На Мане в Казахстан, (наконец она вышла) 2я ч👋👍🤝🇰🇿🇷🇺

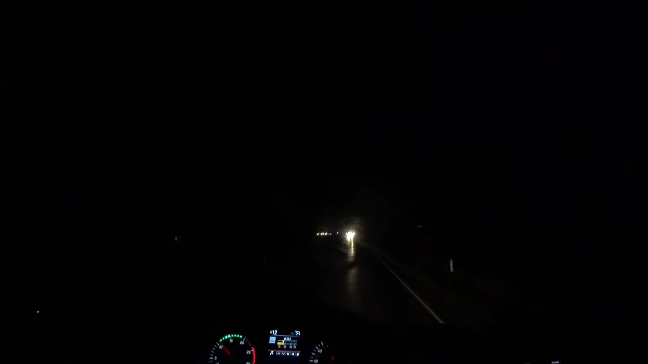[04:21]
ну вот ребятушки на сегодня день мой рабочий заканчивается подходит к концу осталось два километра до стояночки нахожусь ребят на объездной омска да решил переночевать сегодня здесь а завтра встать пораньше по местному но на часа 3 раньше и завтра поработать подольше по московскому времени стояночка включим дворники постоянно постоянно махать давай родной приезжаете
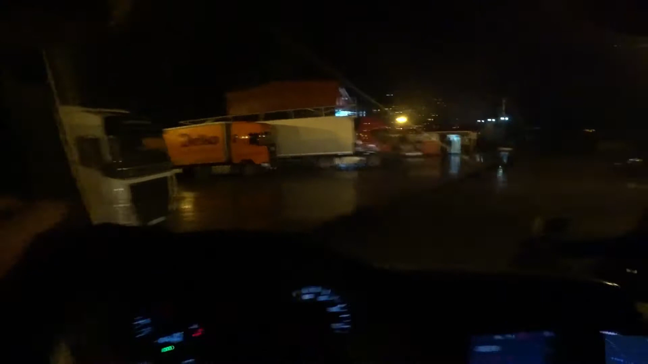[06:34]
Направо вытянемся и назад сдадим, вот сюда вот.
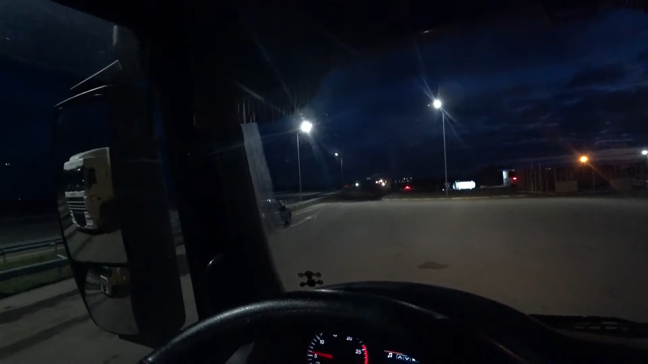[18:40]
Ну вот это поворот. Что, в натуре? Назад надо ехать.
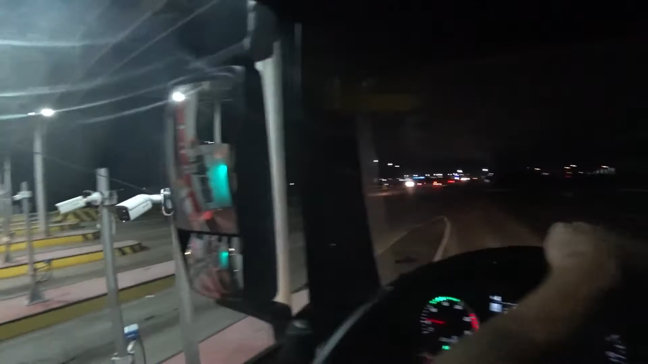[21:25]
аккуратненько выезжаем ничего не задеваем через двести сорок метров поверните левее что думал он мне короче кричит такое блин вообще не понял его сначала там еще в машину у меня шумит он такой оказывается спрашивал как там дорога аварии есть или нет я говорю не нормально Гриша так мне главное поворот не проехать 150 метров направо